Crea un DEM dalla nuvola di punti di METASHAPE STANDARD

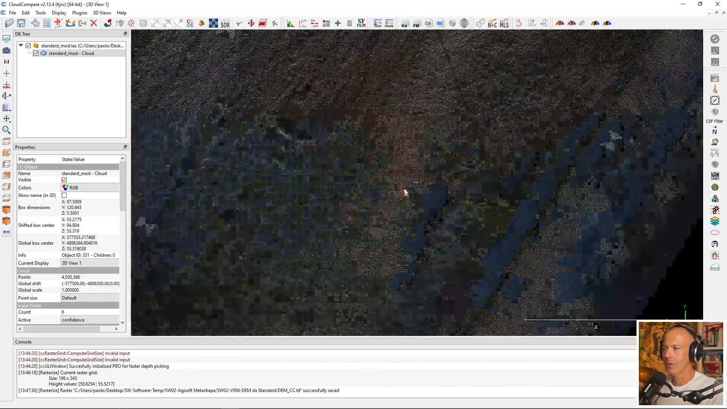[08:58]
Di fatto la nuvola di punti è un insieme di informazioni discrete perché se io tornando in Cloud Compare zoom nella nuvola di punti
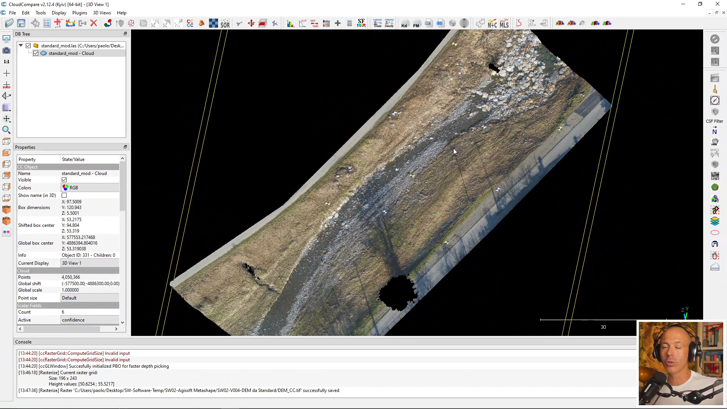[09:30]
Se vuoi passare attraverso i dati vettoriali dovrai trasformare questa nuvola di punti da file di nuvola di punti con un'associazione di file specifica a un dato vettoriale più digeribile da QGIS che ha lo shapefile ad esempio ma puoi utilizzare dei plugin, un plugin nello specifico con una serie di tools annidati al suo interno che ti permette proprio di trattare la nuvola di punti nel formato LAS.
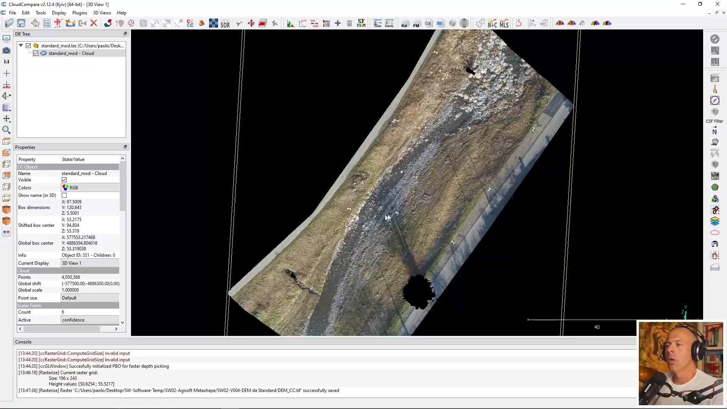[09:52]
Prima di farlo ti consiglio di fare una riflessione su quella che è la nuvola di punti che stai trattando e l'esigenza in termini di risoluzione del raster che vuoi generare. Si dice che un raster è molto risoluto quando la dimensione delle maglie della griglia sono piccole, la dimensione della maglia della griglia è piccola, viceversa a una maglia grande corrisponde una risoluzione peggiore.
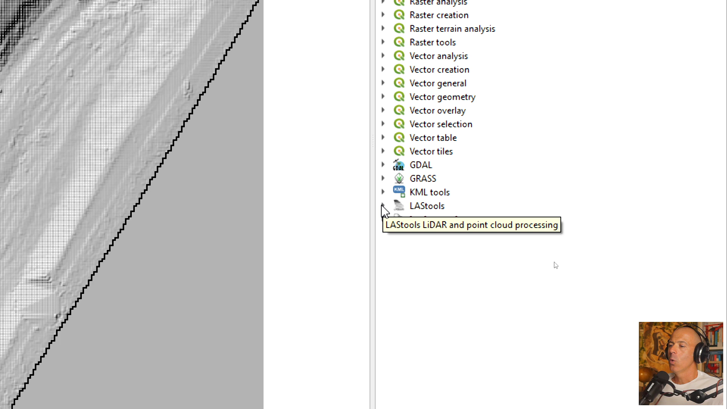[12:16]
Una volta che l'hai installato e l'hai reso funzionante ti ritrovi LASTools come una directory all'interno degli strumenti di Geoprocessing che ha al suo interno delle
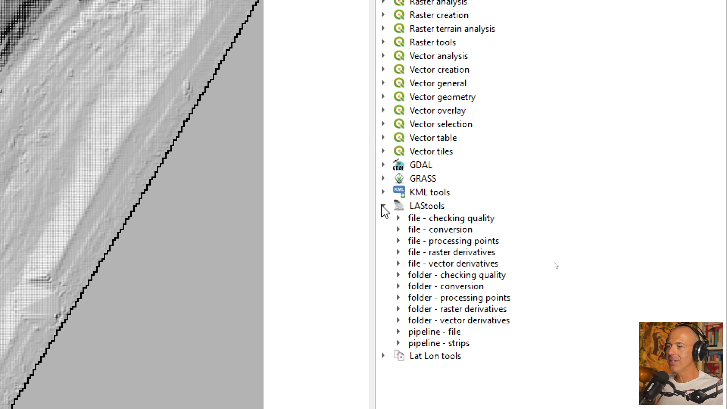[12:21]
altre directory che hanno all'interno a loro volta dei compiti, dei task specifici raggruppati per tipologia.
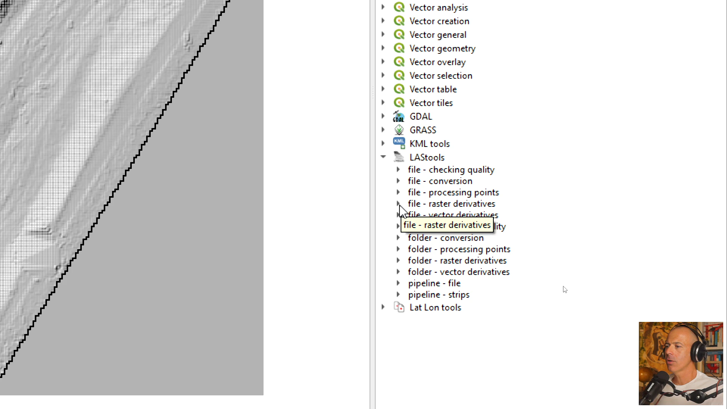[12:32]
Quello che interessa a te è la directory file raster derivatives, cioè crea dei derivati
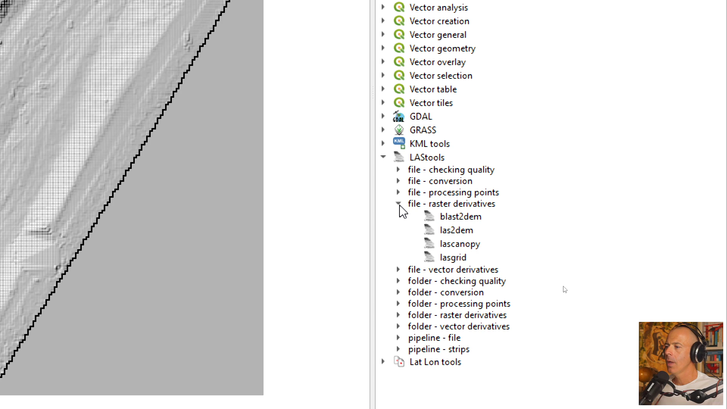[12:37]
del nuvolo di punti in termini di raster.
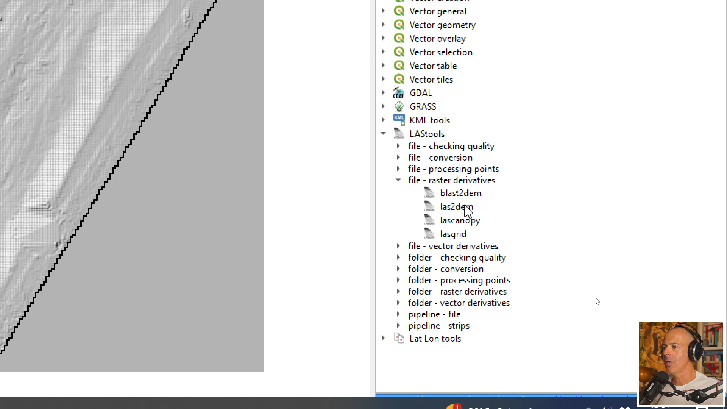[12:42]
Utilizzi il comando LASTODEM quindi da file LAS a DEM.
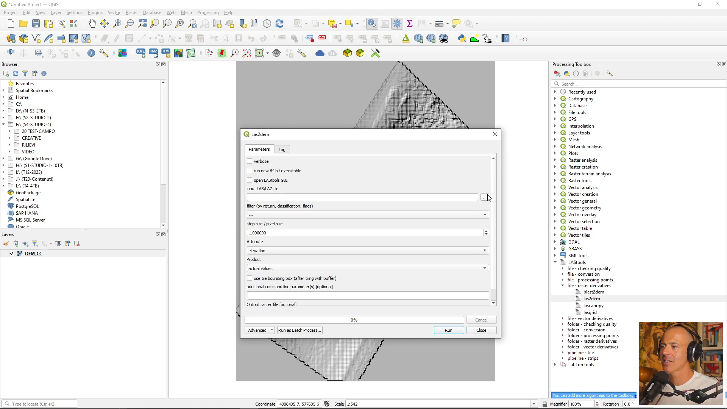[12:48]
Selezioni il file della nuvola di punti in formato LAS che è questo.
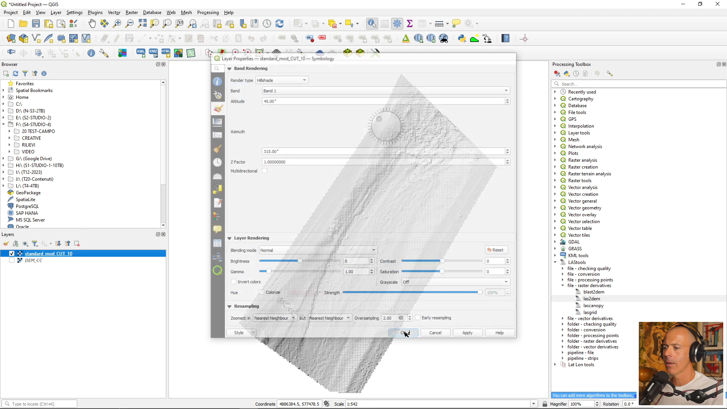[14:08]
mi descrive l'ambito territoriale che è occupato,
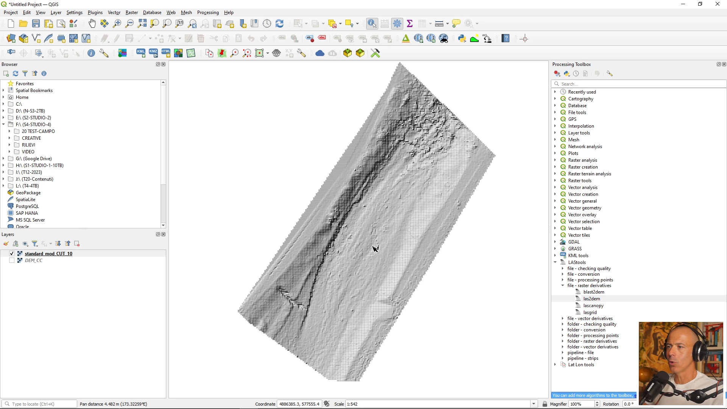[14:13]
di cui è rappresentativa la nuvola di punti, andando a pescare l'informazione direttamente dal file LAS.